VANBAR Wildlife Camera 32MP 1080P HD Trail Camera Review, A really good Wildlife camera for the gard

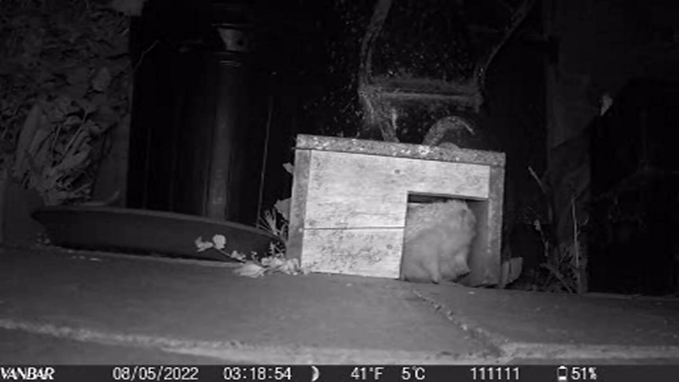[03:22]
so having set it up to record video at night here's one of my uh hedgehogs it's just been in the hedgehog feeder having a good feast and now it's having a nose around for the water and then in a minute we'll see it giving itself a good old scratch there we go good old scratch and back into the shade to see if there's into the feeding house see if there's any more food good for you mate